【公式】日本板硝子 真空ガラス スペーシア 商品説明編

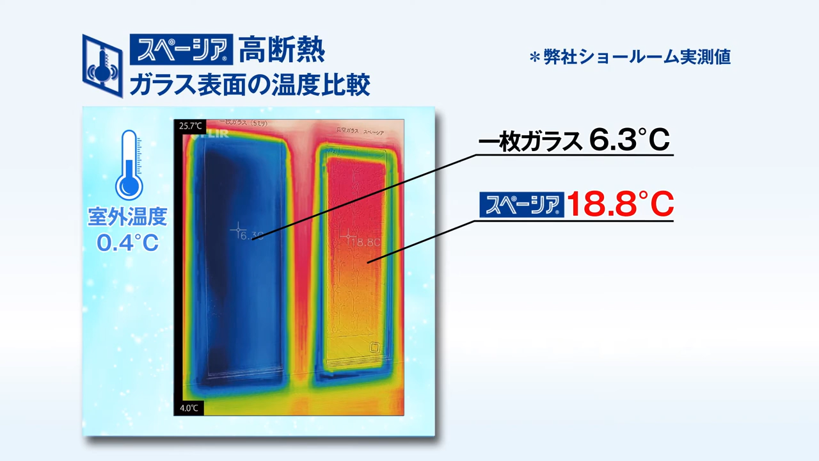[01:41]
On screen: scale top 25.7°C, scale bottom 4.0°C
8度その差はサーモグラフィーで見ても一目瞭然